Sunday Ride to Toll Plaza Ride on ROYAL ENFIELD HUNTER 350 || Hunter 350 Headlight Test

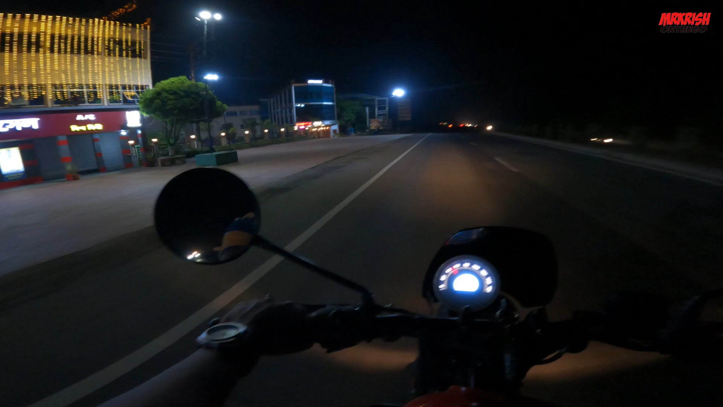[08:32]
এখন জলঙ্গির ব্রিজ তৈরি হয়ে গেছে, দেখো কি সুন্দর রাস্তা, এখন দেখো রাস্তা বুঝতে পারছো, আশা করি সুন্দর রাস্তা।